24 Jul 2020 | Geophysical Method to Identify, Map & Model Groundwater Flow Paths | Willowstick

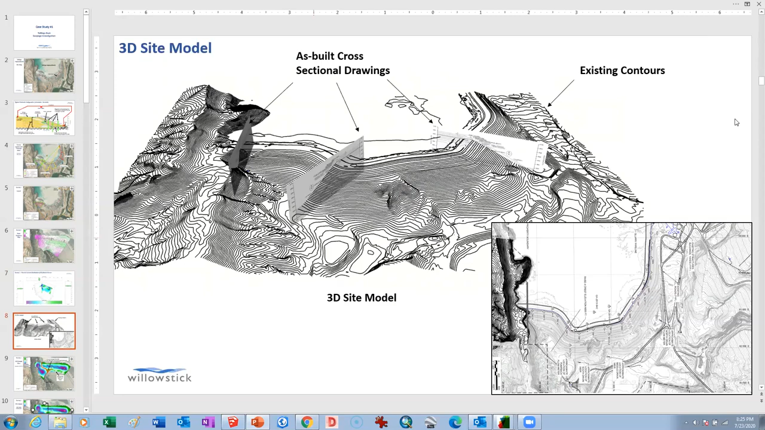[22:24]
They give us cross-sectional views. They give us LiDAR. They give us the topography. They give us a lot of information and we build a model. And and this is what this particular model looks like.
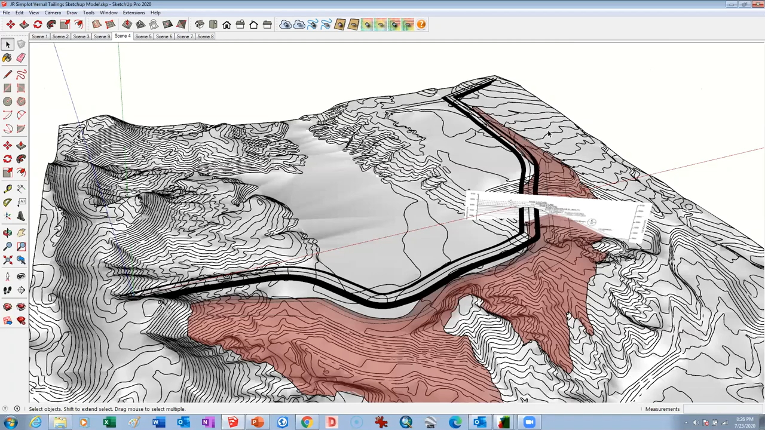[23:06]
Here's the crest as it sits right now. Now this this is that black shade. That's that's the crest line right there.